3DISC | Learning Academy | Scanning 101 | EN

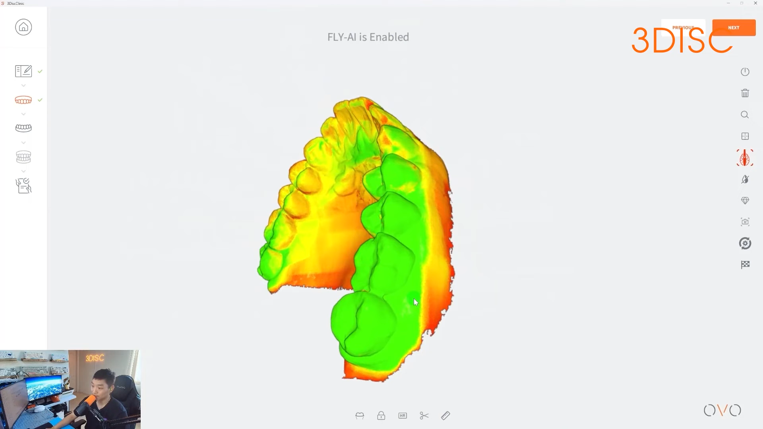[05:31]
Obviously, I don't have a prepped tooth here, but in order to capture the interproximals, I had to angle the scanner at a 45 degree angle to capture these deep areas.
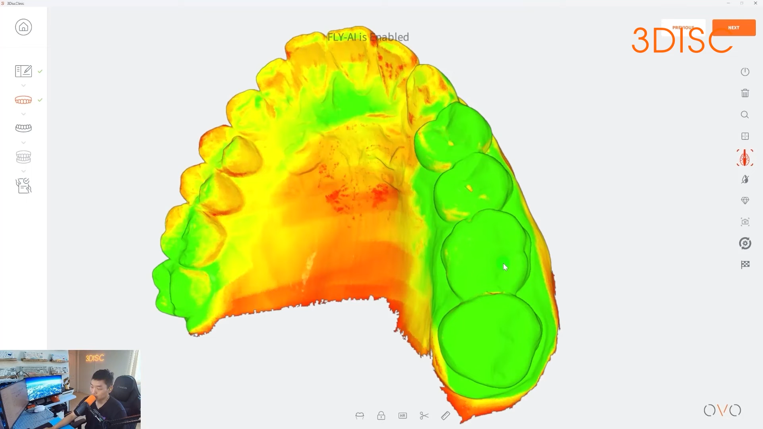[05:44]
Now, going back to the point clouds or polygons, you'll see towards the middle of the scan on my palette, there's red, orange, and yellow.
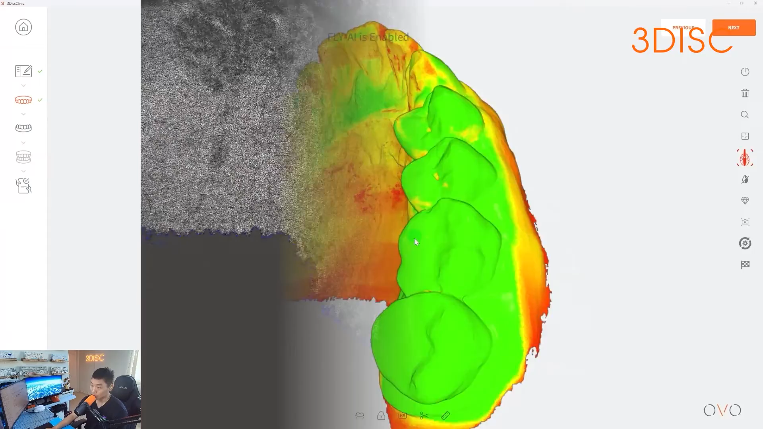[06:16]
the green area is going to show you very tight and compact triangles, and that's what's translating to accurate information.